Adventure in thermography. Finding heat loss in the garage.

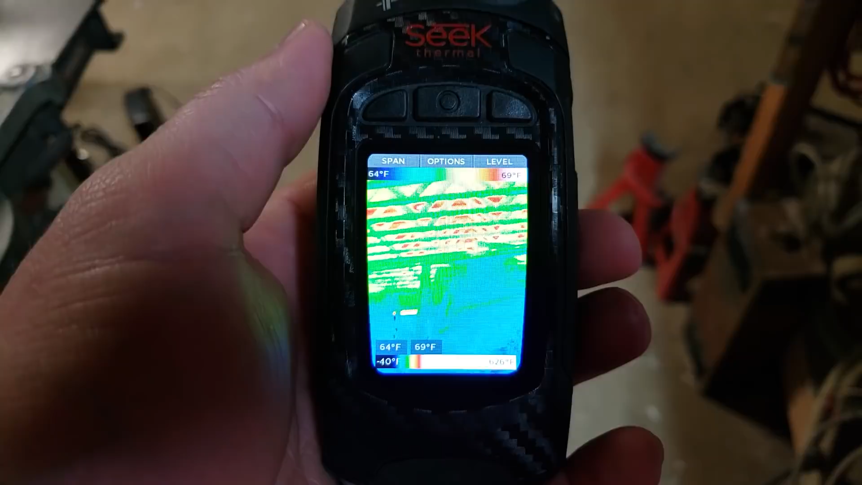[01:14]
It's not a flur but you can see that the floor there and I have this set with a fixed value it's a lot easier to see. The floor there is up near 69 you know 70 degrees maybe a little bit less because it's radiating the heat down
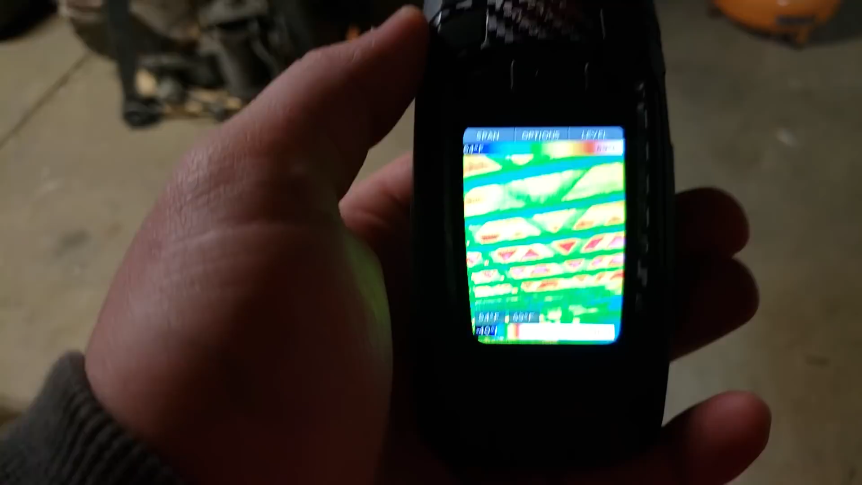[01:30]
and it's radiating the heat against the cool floor which is 64 65 degrees in this case.
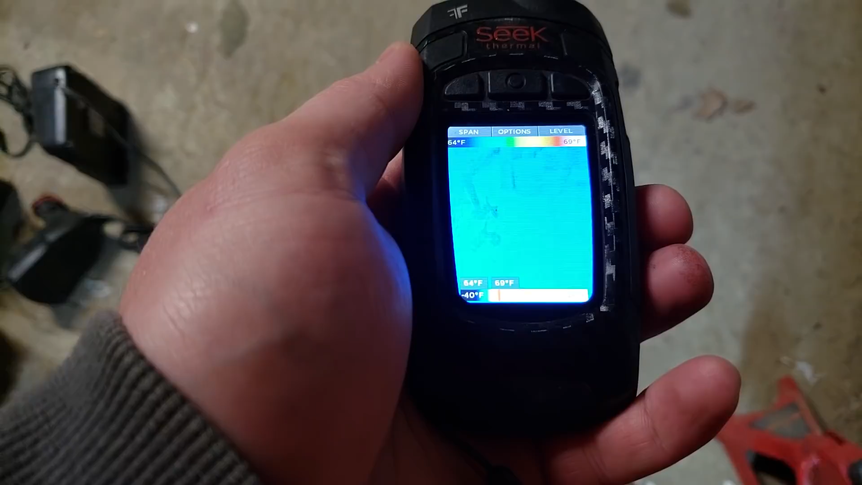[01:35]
On screen: scale top 69°F, scale bottom 64°F
Now the downstairs is partially insulated.
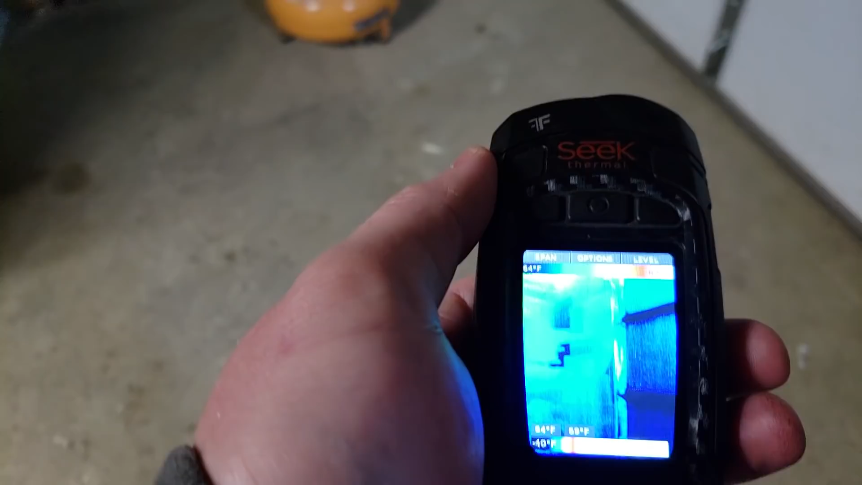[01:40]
Here's my garage door you can see it
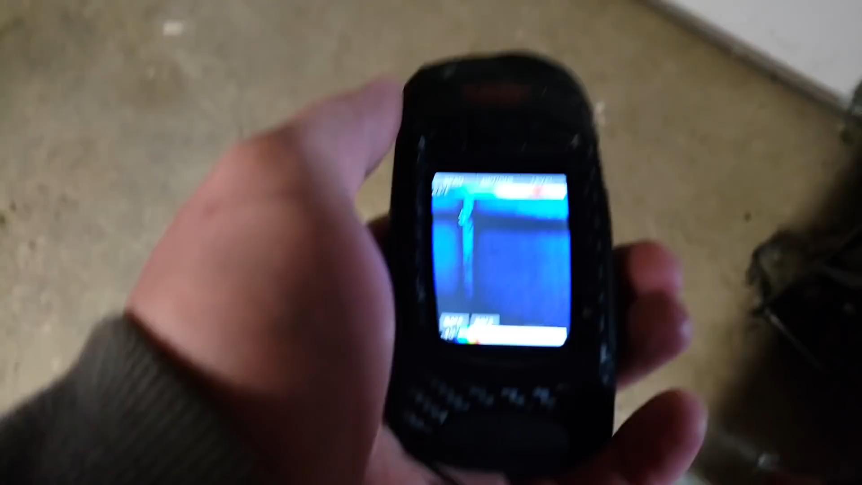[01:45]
has foam insulation but it still has the metal bits
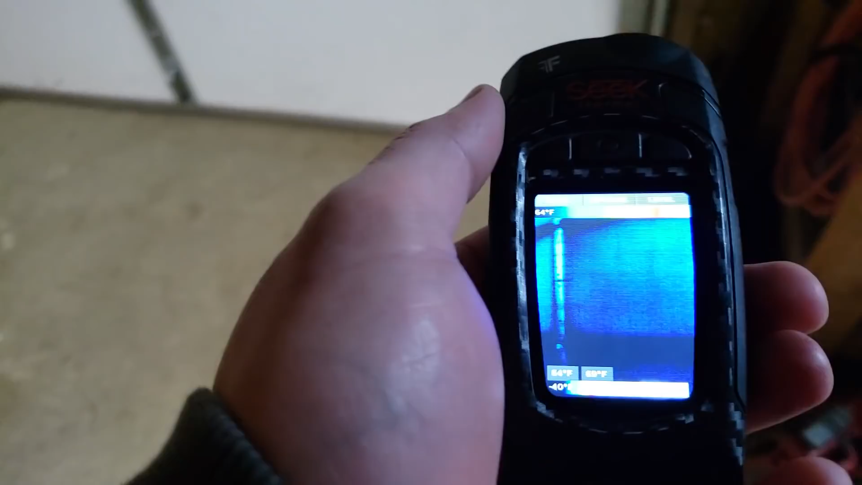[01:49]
and you
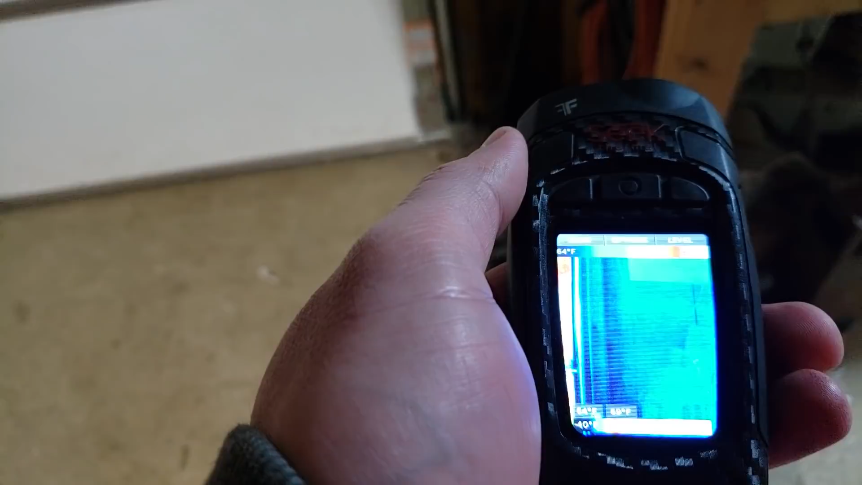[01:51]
can compare a wall to the right there which is a 2x4 wall insulated to that. The garage door is still a little bit colder and the tracks are freezing cold.
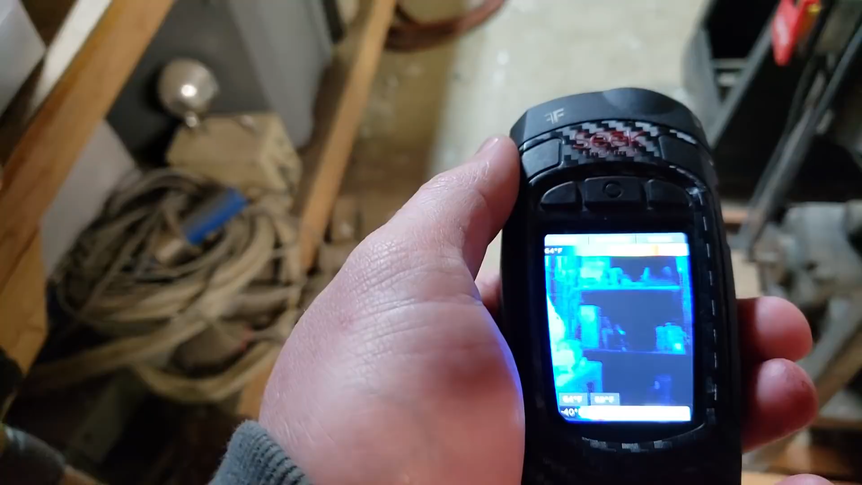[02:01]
Over here I have right there is a door that I have closed up caulked around and I
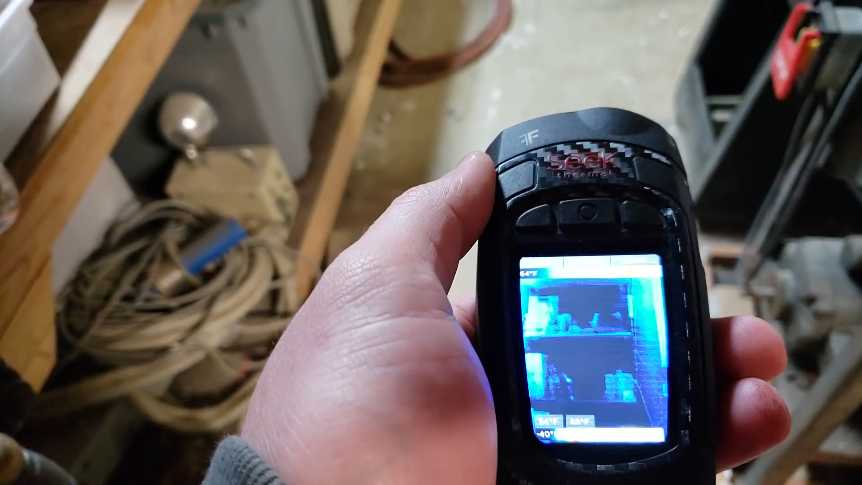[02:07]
have shelves in front of.
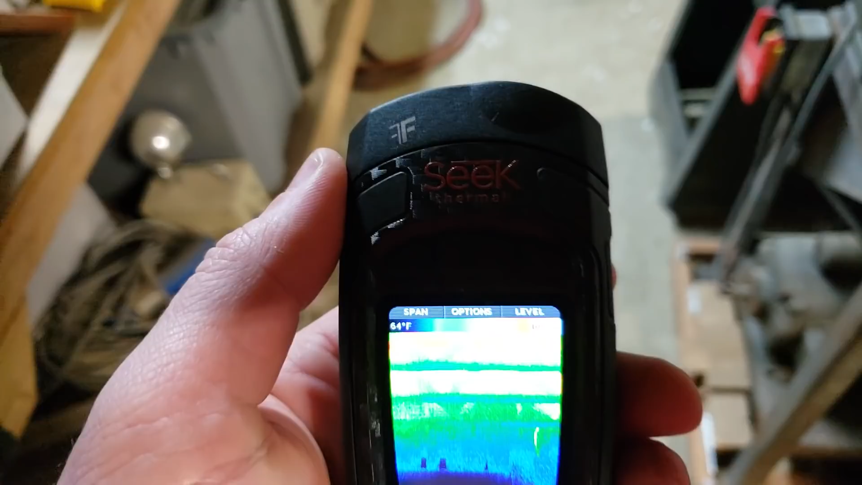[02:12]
Oh yeah I suppose I should tell you this is a seek thermal whatever the carbon fiber one is I'll put a link to it in the description.
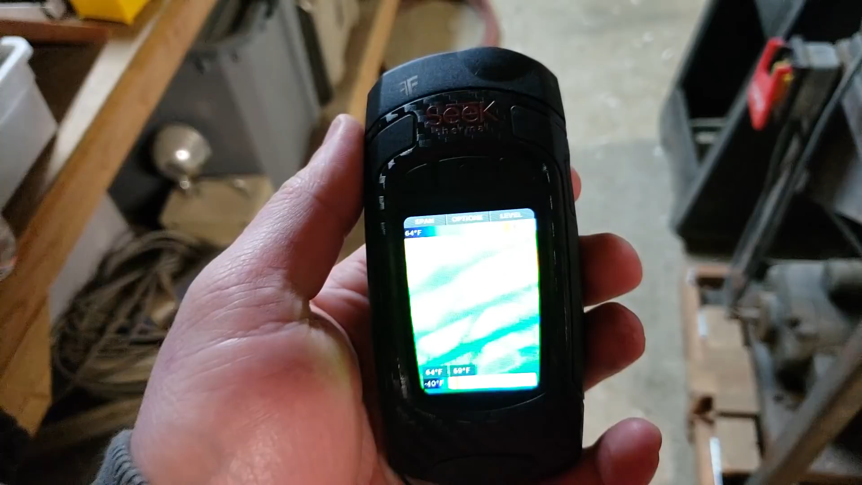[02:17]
I like this instead of the flur I know this doesn't have the
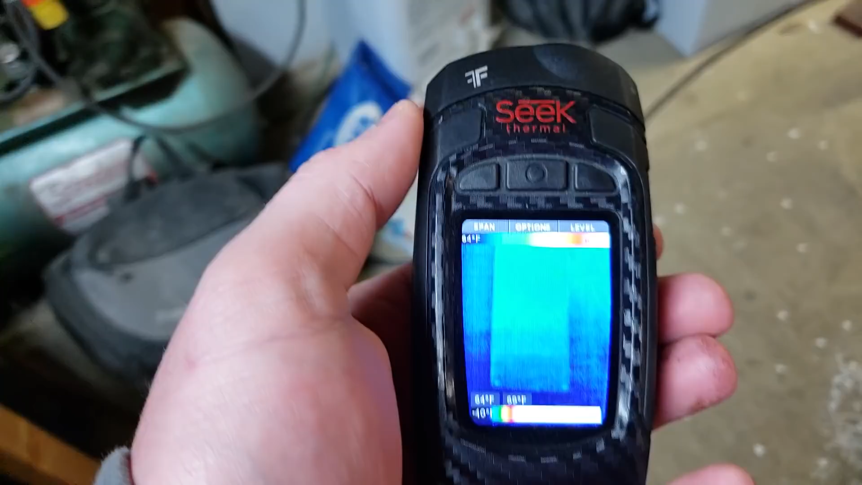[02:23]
MSX technology where it overlays an actual camera with stuff but
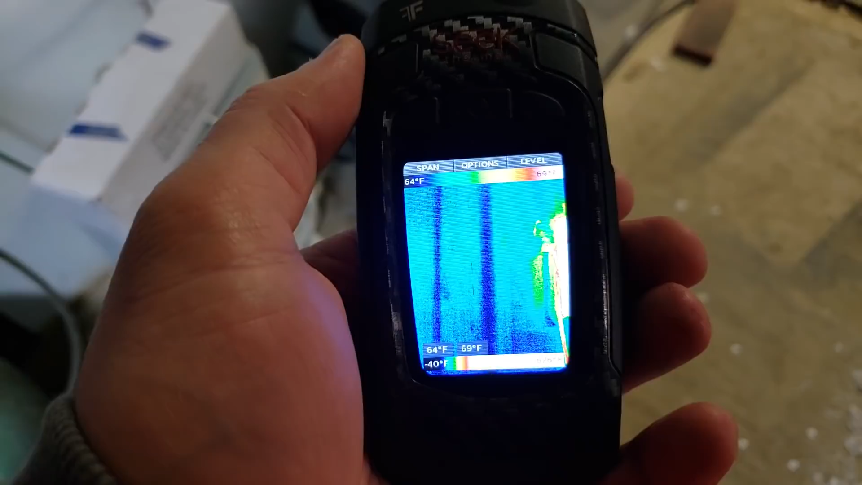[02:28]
On screen: scale bottom 64°F
it's a higher resolution it's like 320 by 240 whereas the flur is only
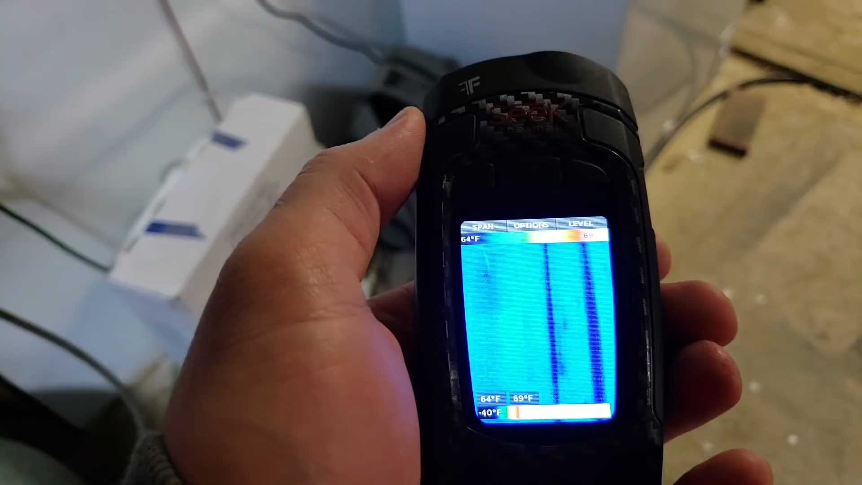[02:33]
On screen: scale top 69°F
120 by 90 or something so this is a lot higher resolution and
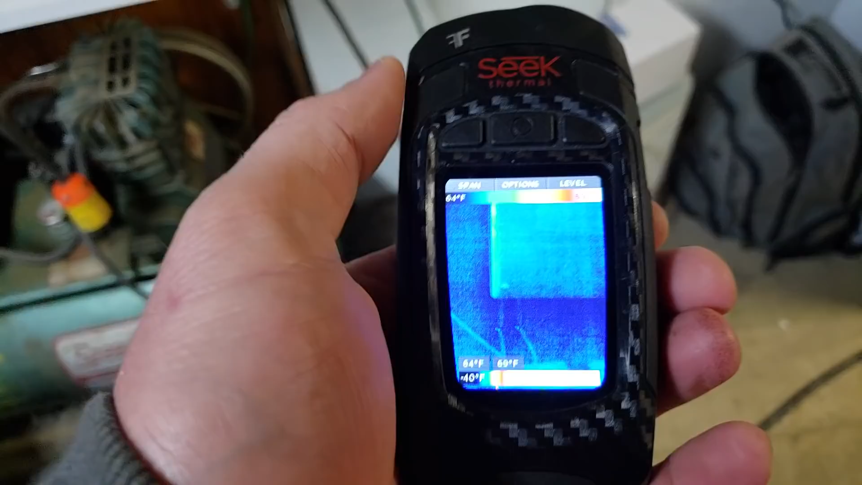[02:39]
when I dial these temperatures down to very fine
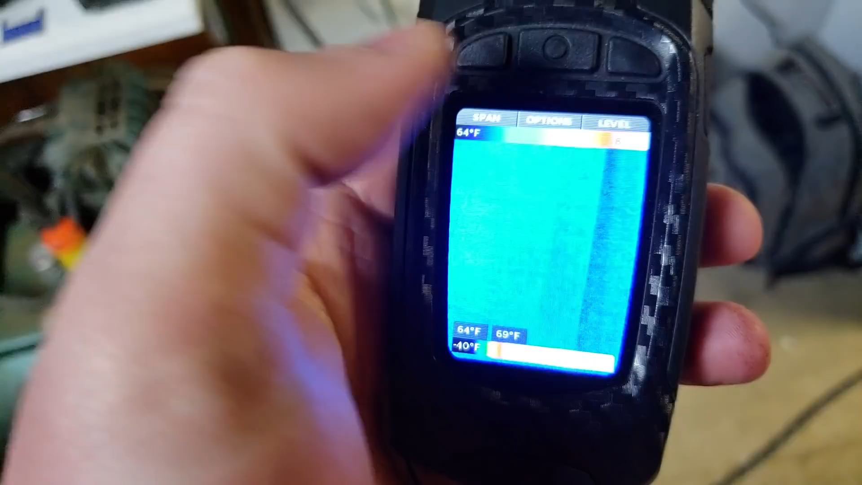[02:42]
amounts
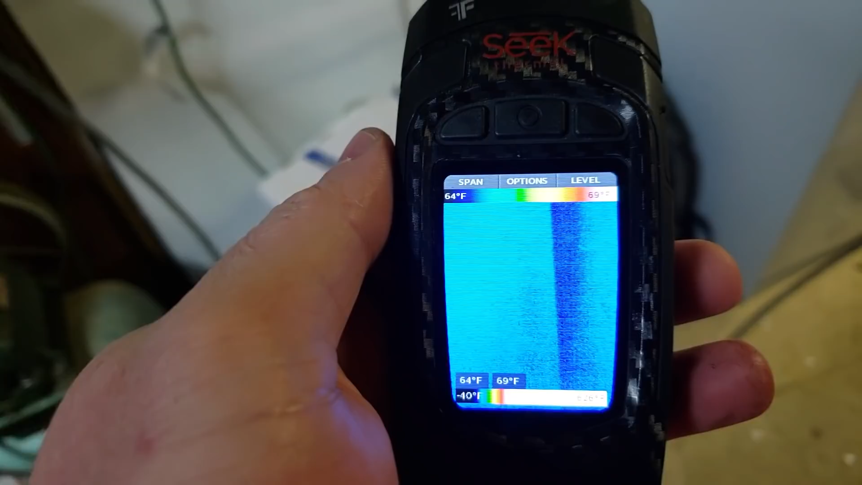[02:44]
I can see studs in the walls so this is a stud detector it can also
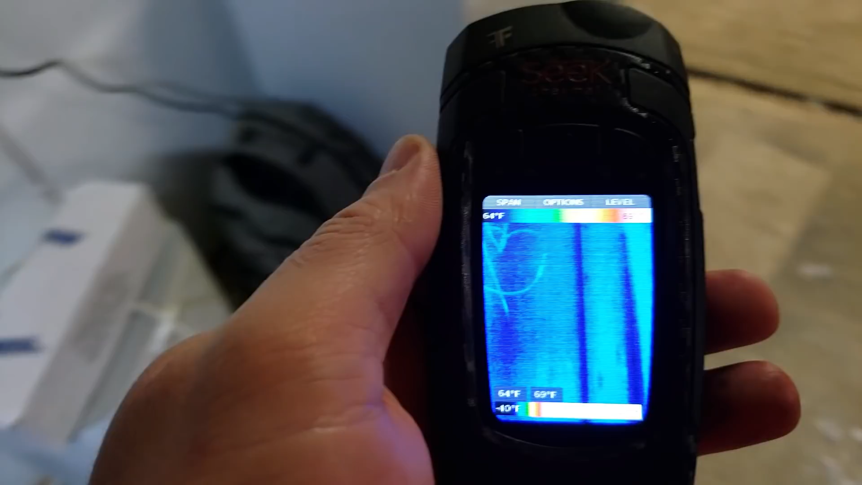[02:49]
detect moisture sorry that's glare on the screen